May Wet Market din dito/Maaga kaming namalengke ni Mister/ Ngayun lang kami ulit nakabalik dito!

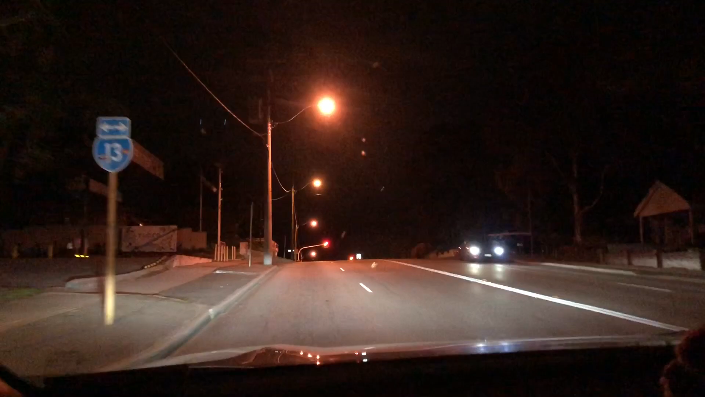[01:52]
So, ayan, papunta na kami ni Mister. Tingnan nyo, madilim pa. 6:03 na, pero... parang gabi eh, diba?
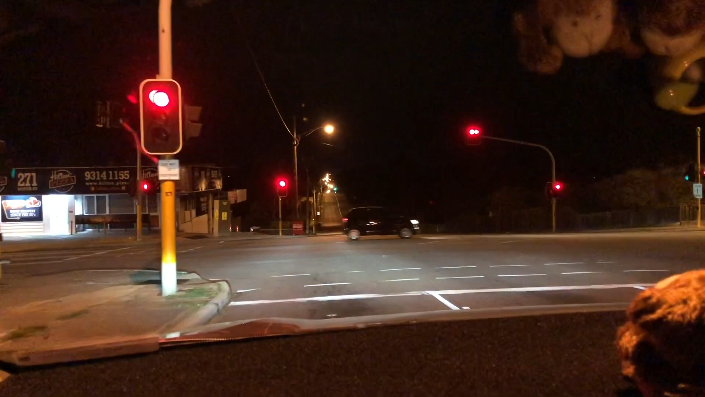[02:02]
So, winter kasi dito, kaya hanggang alas 7, alam ko, madilim pa eh. So, yan, madilim dito. Yan.
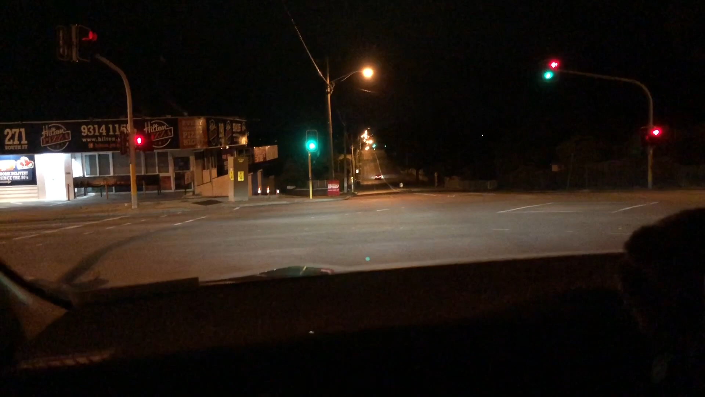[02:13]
Punta na tayo dun sa ating pupuntahan na, ano, wet market. Walang masyadong sasakyan kasi nga, ano, maaga pa. So, masarap magbiyahe pag ganito.